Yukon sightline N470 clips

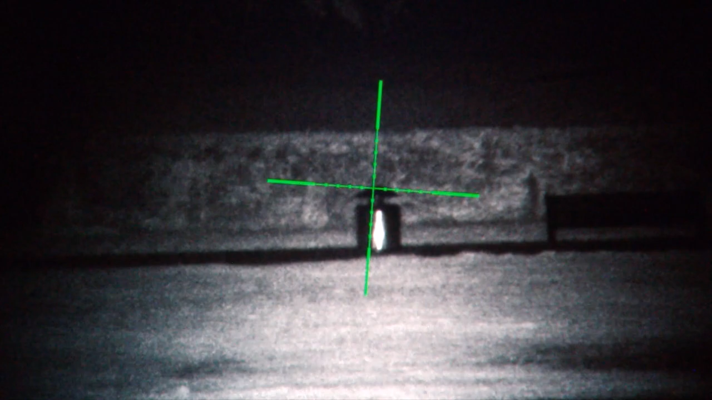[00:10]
So here we are with the Yukon N470 sightline
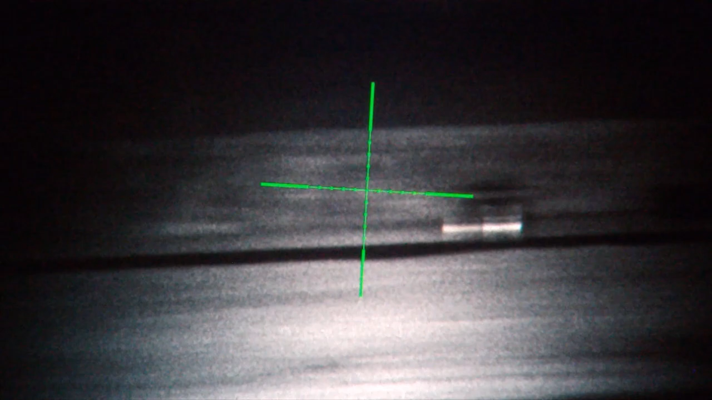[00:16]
and we've got a PBIR X dimmable on it. If anything it's maybe a wee bit stronger.
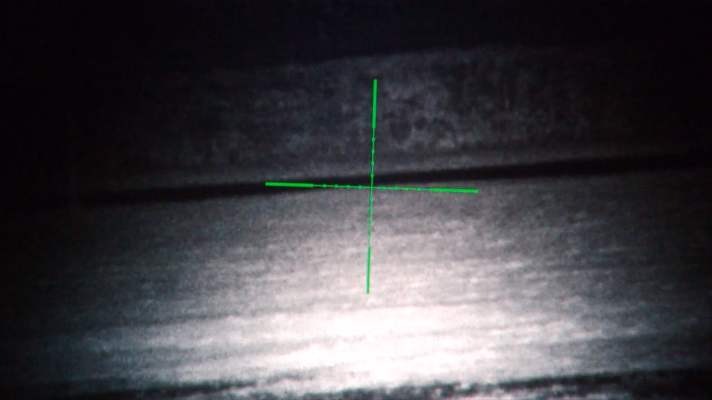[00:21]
I've got it turned down quite low. Those bins and benches that you can see there are about 150 yards.
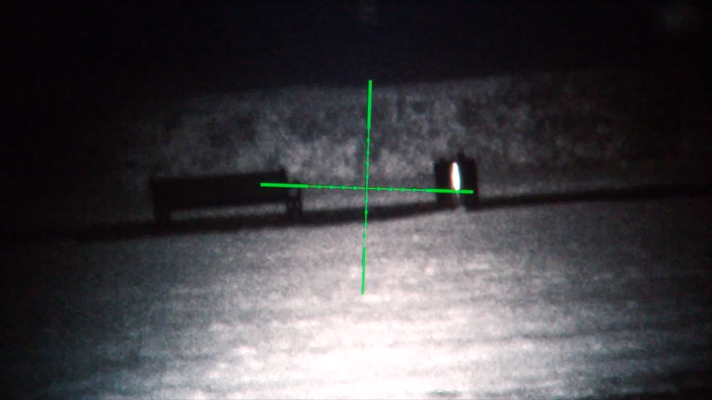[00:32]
I'll turn the PBIR off and I'm going to put the internal IR which is actually very good as well.
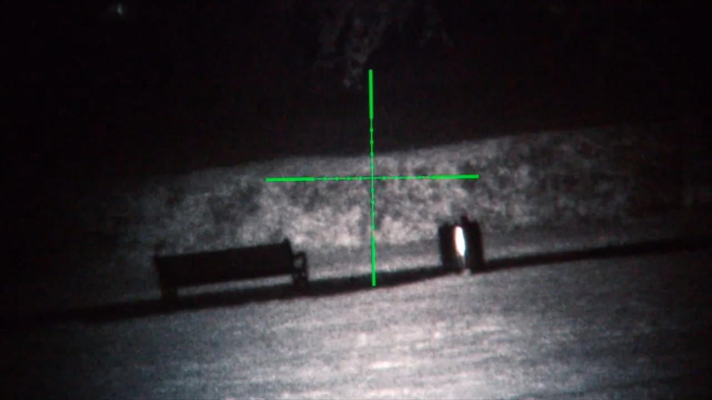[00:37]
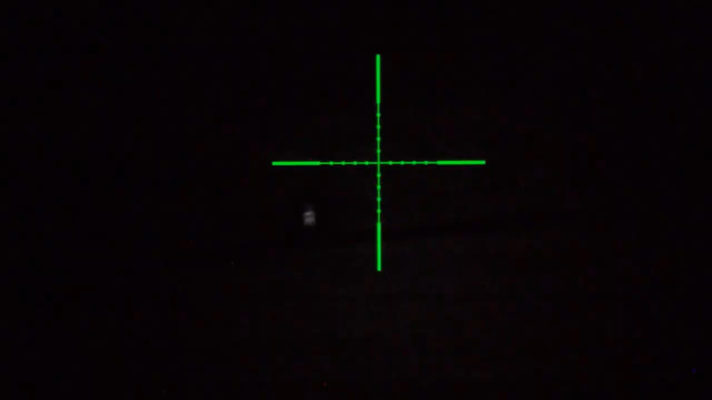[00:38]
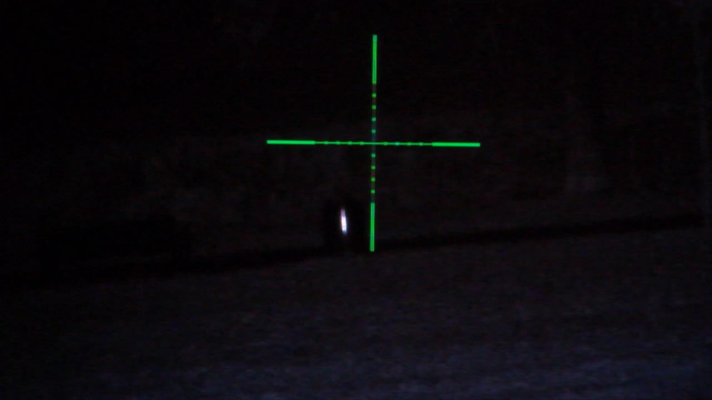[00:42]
That's in its lowest setting. That's the internal.
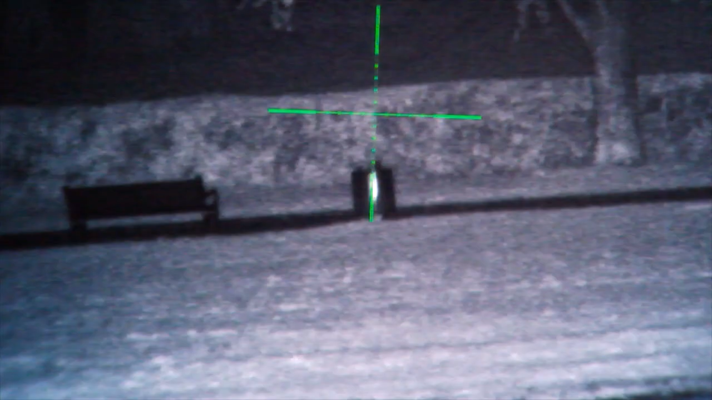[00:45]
You can see there that's it in setting 2.
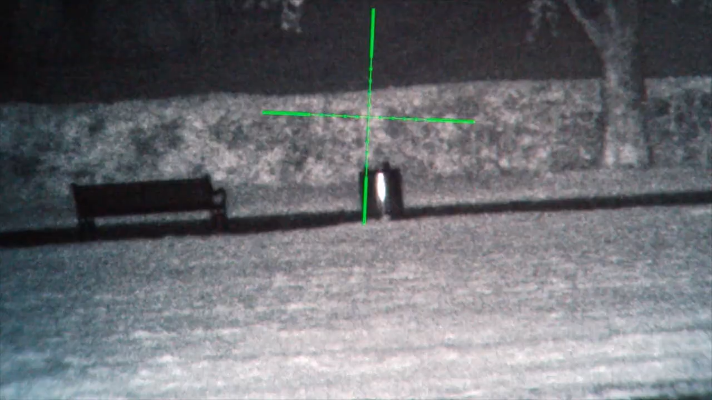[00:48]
It's actually pretty good.
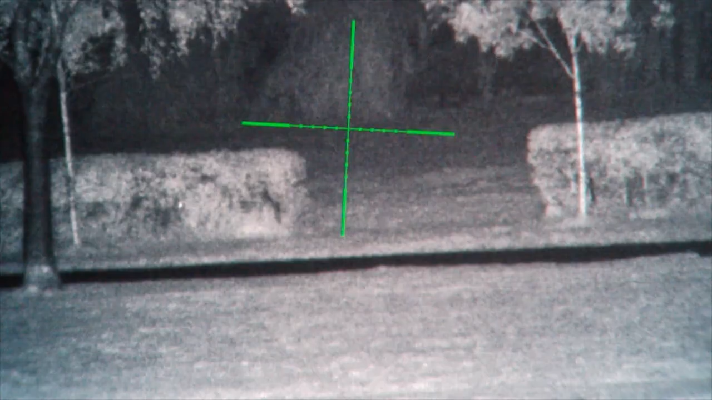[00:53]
And number 3 it goes away in the distance. Now this scope is really sensitive but we've found that it's actually really quite sensitive.
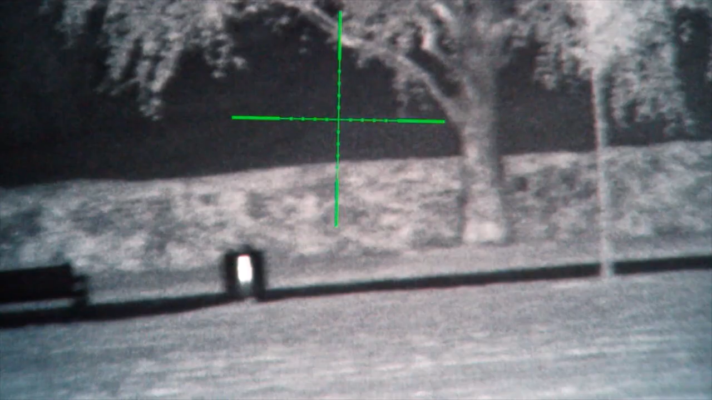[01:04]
And the internal IR is really good on it for once.
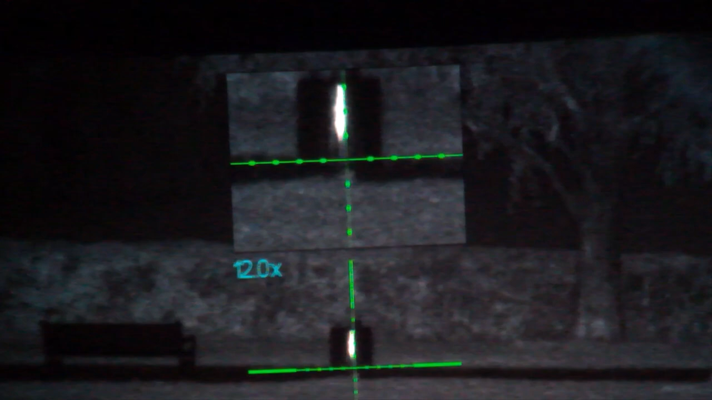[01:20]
zoom. So here we've got the picture in picture in. I'm focusing on the bin at about 150 and it's at 12 mag in the picture in picture which is really really good if you're trying to do head shots or precision shoot.
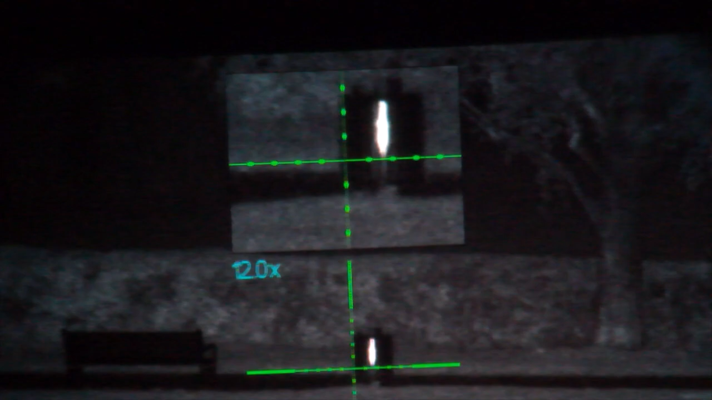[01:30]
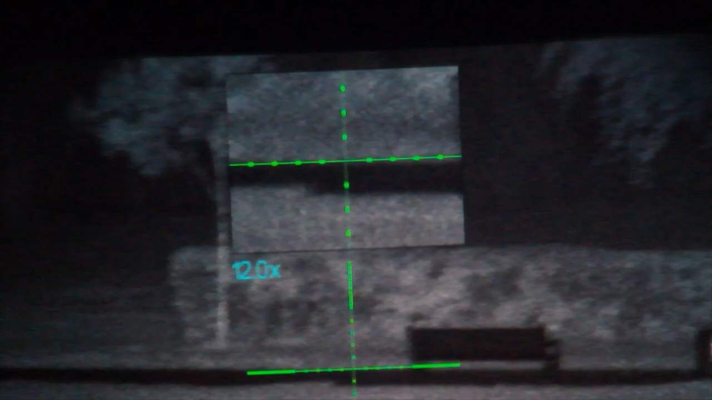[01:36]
Now Bonnie, actually let's just show you with the zoom.
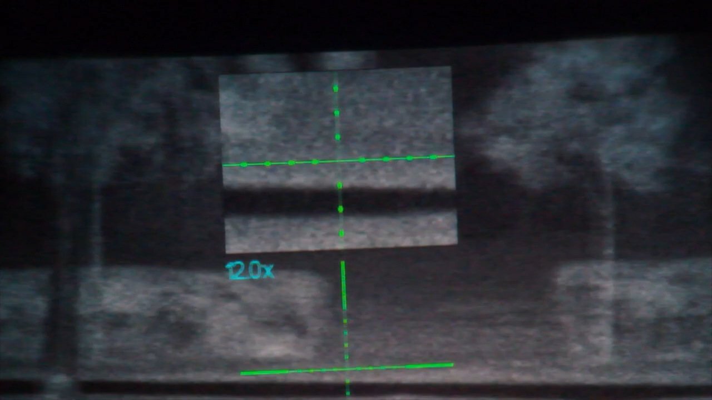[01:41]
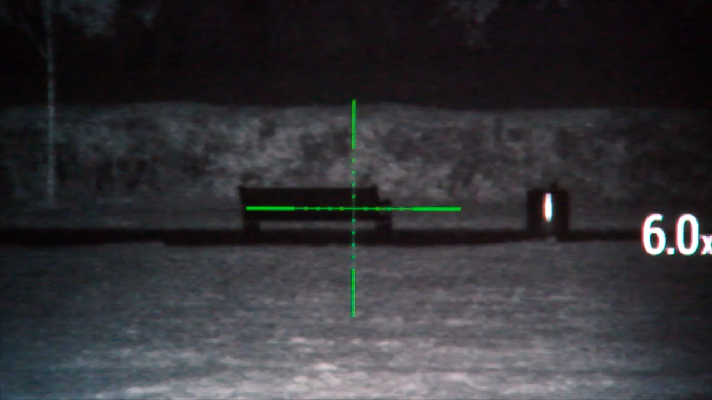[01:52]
This scope has a digital zoom.
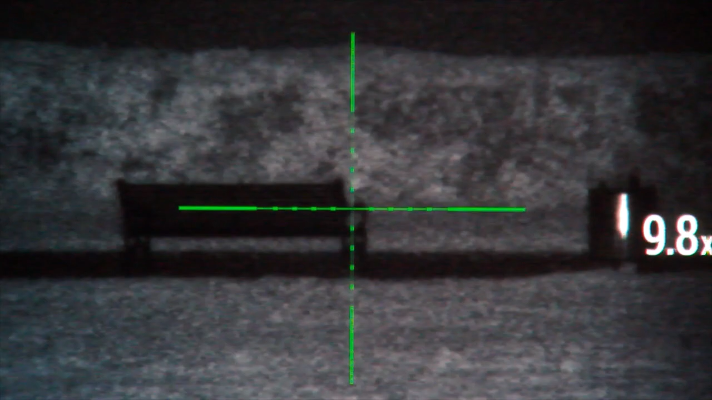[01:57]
You can see that I'm going to take it right up.
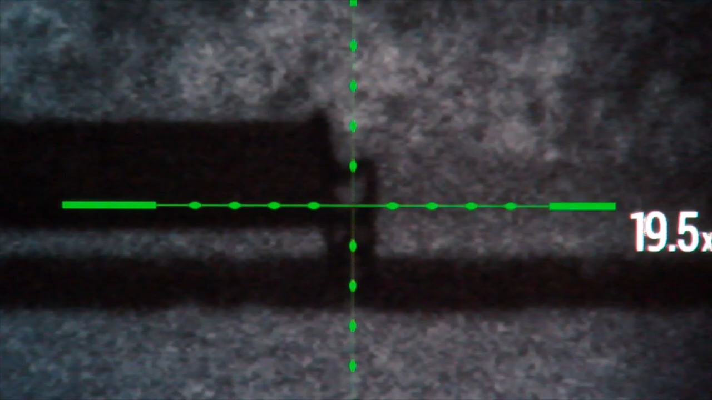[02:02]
It does after this it needs a wee bit of an external focus. And bear in mind here I'm still just using the internal IR.